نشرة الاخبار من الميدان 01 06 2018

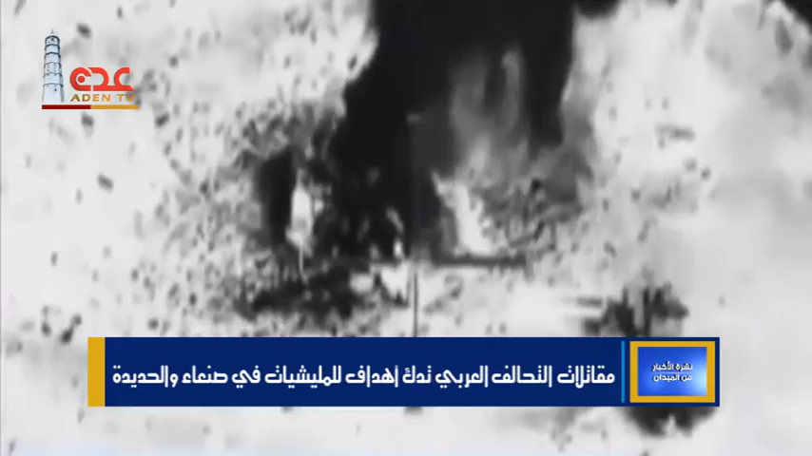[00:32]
شنت مقاتلات التحالف العربي غارات جوية على مواقع متفرقة لميليشيات الحوثي الانقلابية شرقي مديرية دريهمي وساحل الطائف ومنطقة القرشية بمحافظة الحديدة إلى ذلك قال مصدر عسكريا قوات الجيش استخدمت تعزيزات عسكرية تمهيدا لبدء عملية جديدة لدخول المدينة الساحلية بتزامن مع استمرار المعارك مع الميليشيات